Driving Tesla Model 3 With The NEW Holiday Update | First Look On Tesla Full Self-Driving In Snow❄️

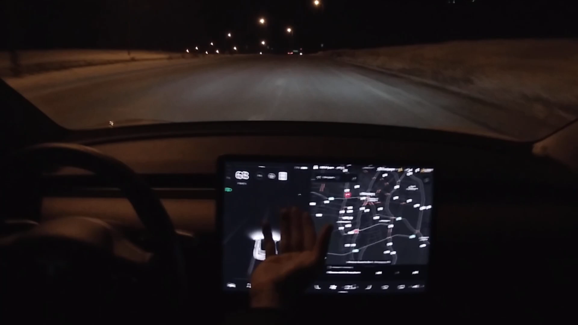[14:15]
complaining it's just something that i noticed all right so going 80 kilometers the speed limit and it can be put into autopilot right now all right so the differences that i can see with autopilot is it's still the same here everything's this like the lane lines are blue this is blue this
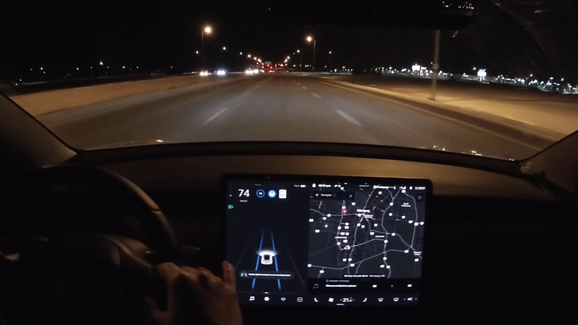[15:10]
okay there in no way there was a 60 speed
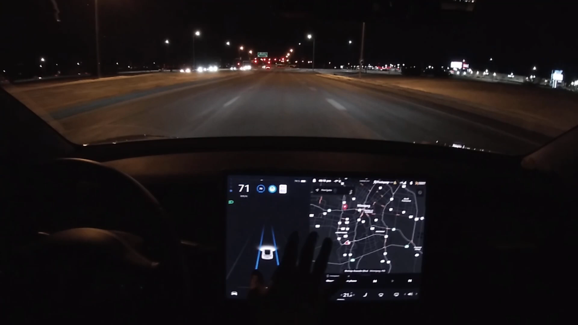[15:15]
limit sign on there so it just thinks it's all 60 speed limit sign so that's something that tussle needs to fix and i don't have full self-driving so i'll just break uh i'll just break manually and it can see the stop line better so the stop line is
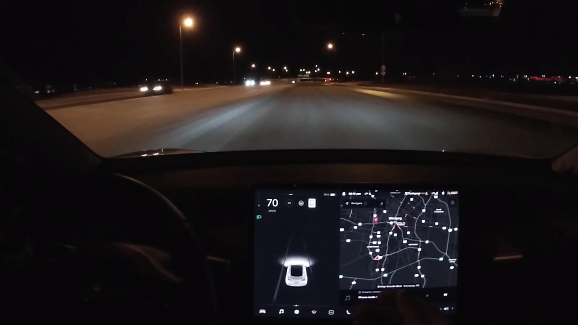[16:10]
and they haven't really salted the roads roads that much today just because it's christmas everyone's home all right so this missed it
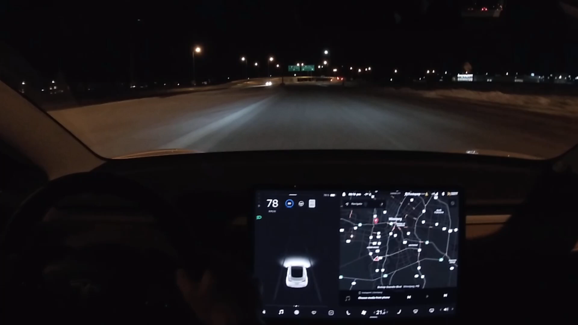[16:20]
all right there you go autopilot on i can't see any more difference so if you guys spot any more difference with the autopilot leave it down in the comment section as well um other than that everything looks the same cameras are the same nothing new i guess you can kind of look around whoa this